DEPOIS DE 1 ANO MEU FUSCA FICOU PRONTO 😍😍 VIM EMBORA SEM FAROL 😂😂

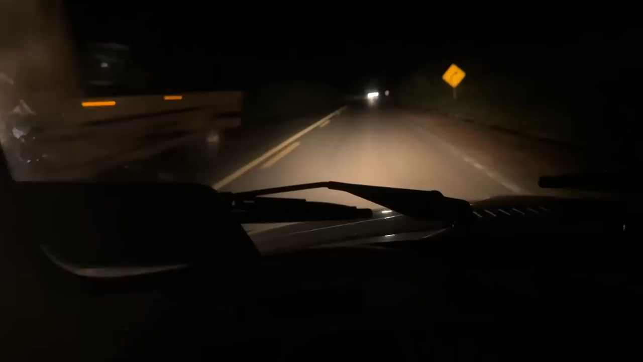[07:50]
Foi sair, fusível dos farol Q1. Só tá funcionando o farol alto. E pra o farol alto tá funcionando, vocês têm que ficar segurando a chave, ó. Olha pra vocês verem, funciona nada. Não funciona o painel, funciona nada, ó. Tem que ficar puxando a chave de seta pra trás. E como eu gosto da adrenalina, Chiquinho falou, ah, deixa aí amanhã. Eu mando olhar, você vai embora no outro carro. Porque tem que pegar a rodovia, ó. E disse que tinha uma blitz aqui atrás, já passei, não tá tendo. E lá na minha cidade, ó, que tá chegando, tem a gurita, né?
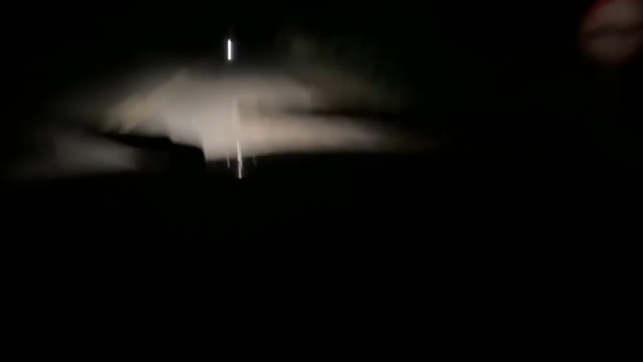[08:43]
Quem anda é esse, vocês não estão entendendo, não. Meu Deus. Olha lá os homens, ó. Vou te farol alto na cara dos homens, olha lá, ó. Vai bem eles ali, ó. Aí.
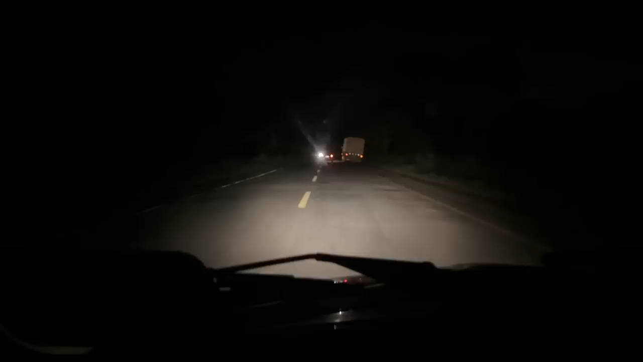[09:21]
Embora, vamos embora. Quem anda é o Fusquinha, vocês não estão entendendo não. Subindo ele parece um 1620, vai não. Mesmo assim tá alcançando o povo aí. Bota, meu velho. Nem ele não tá entendendo nada. Fusquinha alcançando. Deixa que eu tô me jogando.